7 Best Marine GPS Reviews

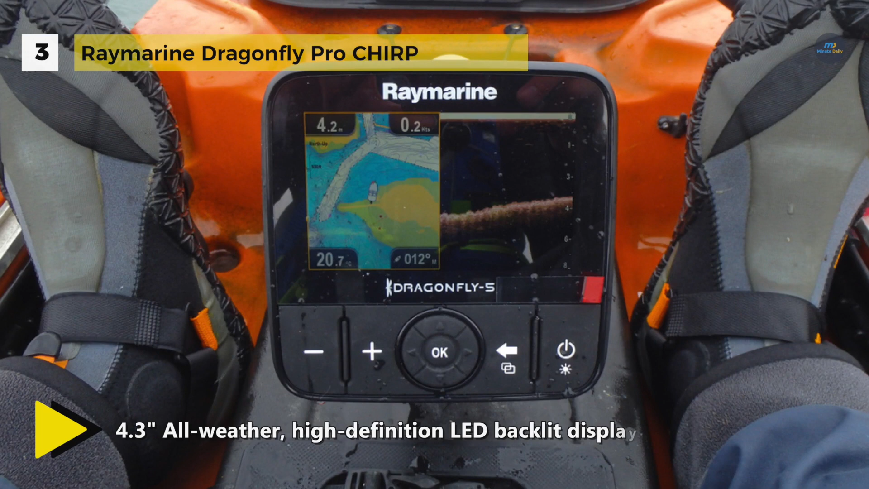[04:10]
On screen: water 20.7°C, speed 0.2 kn
Besides, it offers a Chirp powered fish targeting channel for traditional imagery of sonar.
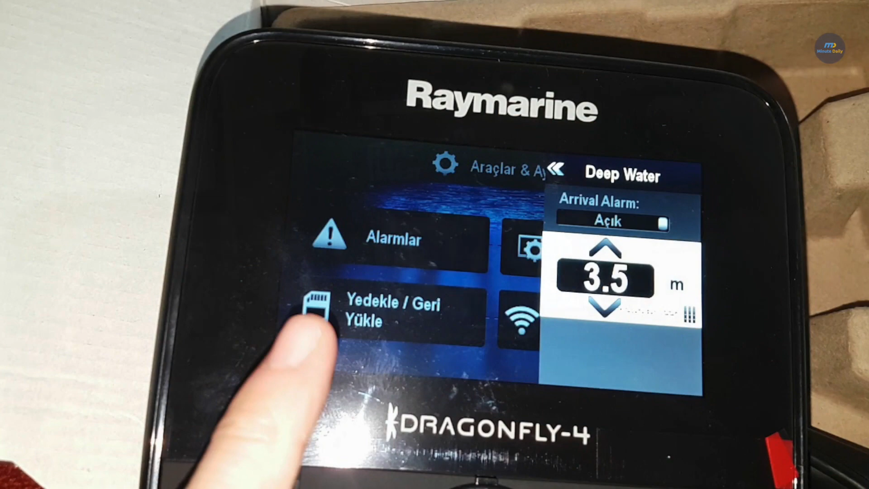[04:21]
The Garmin Ecomap Chirp 53 CV comes with a high frequency sonar that
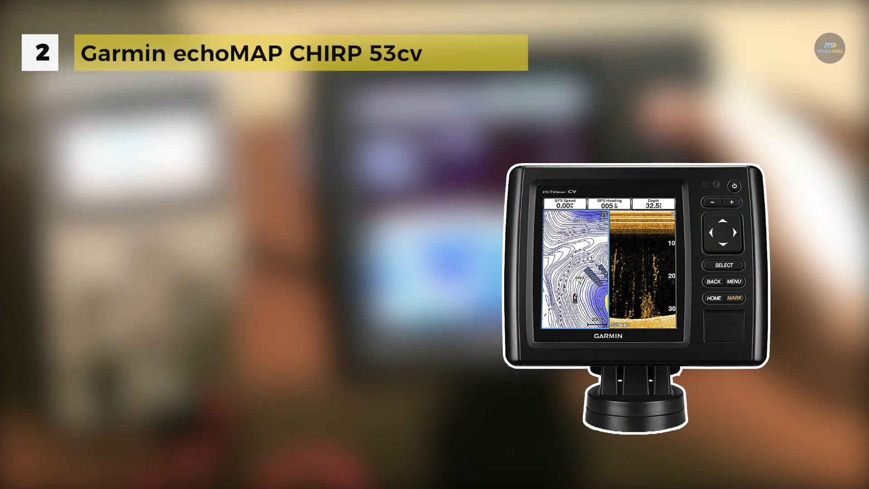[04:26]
gives near photographic images with detailed representation of objects, structures and fish.
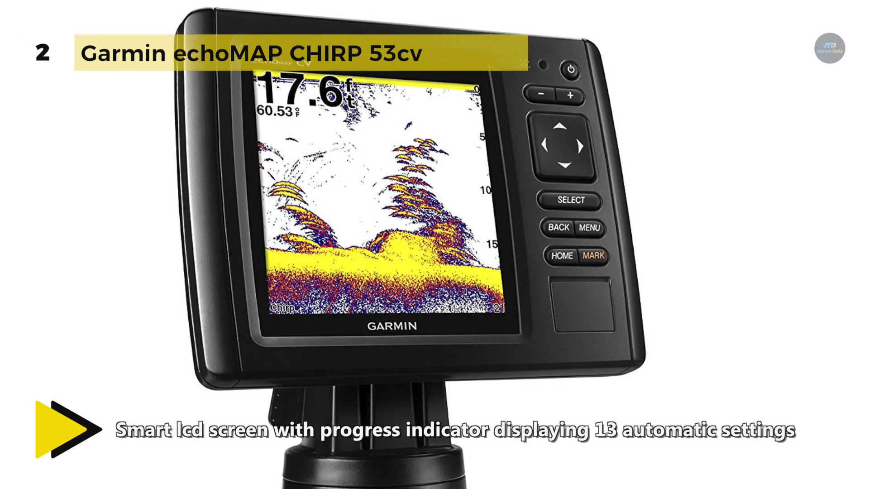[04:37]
Chirp sonar can create crisper fish arches with better target sensation.
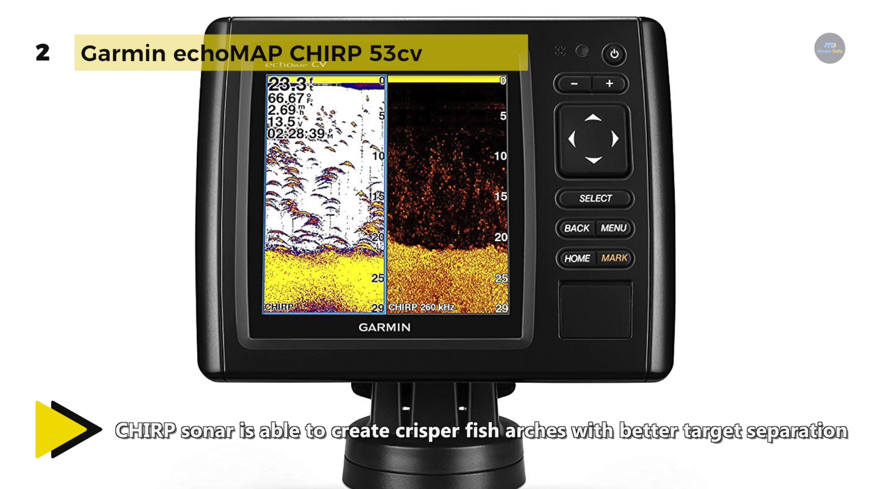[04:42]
It comes with built-in 500W Chirp traditional sonar and Chirp Clearview scanning sonar. Also, it has an internal 5Hz GPS updates position and heading 5 times per second to make marking and returning accurately to waypoints easier.
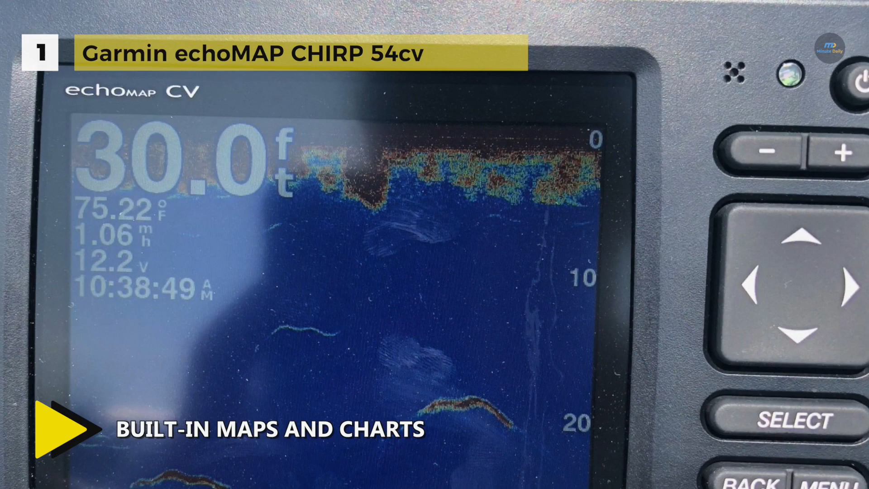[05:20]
On screen: depth 30.0 ft, water 75.22°F
Chirp sends a continuous sweep of frequencies which provides a broader range of information. Chirp sonar can create crisper fish arches with better target separation.
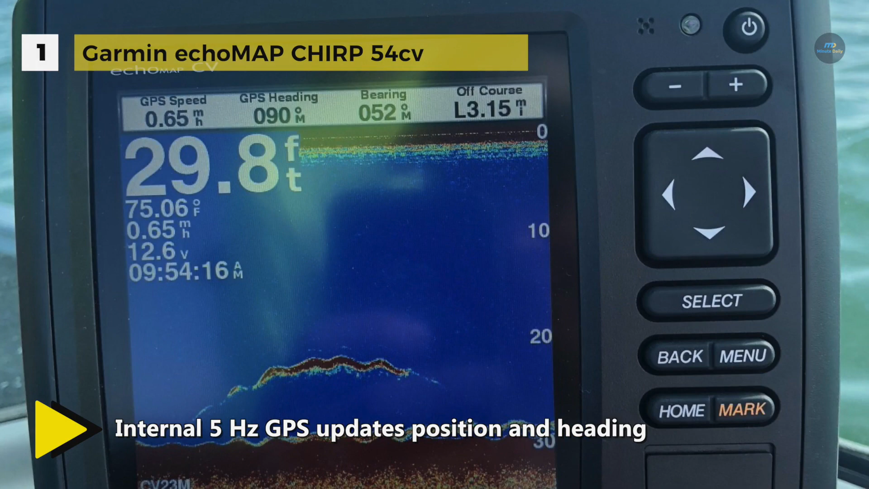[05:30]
On screen: depth 29.8 ft, water 75.06°F
Also, it includes quick draw contour software to instantly create your very own HD maps with 1 foot contours as you fish. Thanks for watching, hit the like button if you thought we did well with this video and subscribe to get more videos like this in the future.